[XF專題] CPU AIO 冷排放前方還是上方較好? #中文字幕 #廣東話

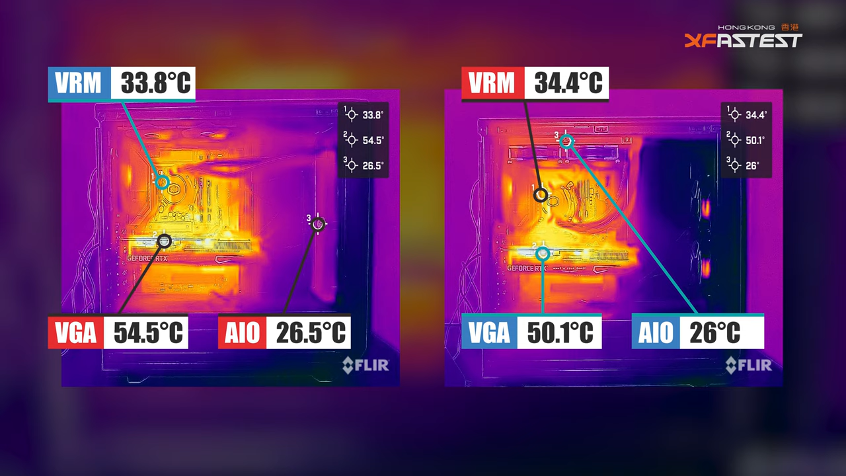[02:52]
熱感應鏡頭拍照冷排放頂顯示卡的溫度會明顯低4度但看看主機板VRM和冷排的溫度其實和冷排放在前面的接近換言之冷排放頂會導致冷排吸收顯示卡熱力而更熱的說法就不太成立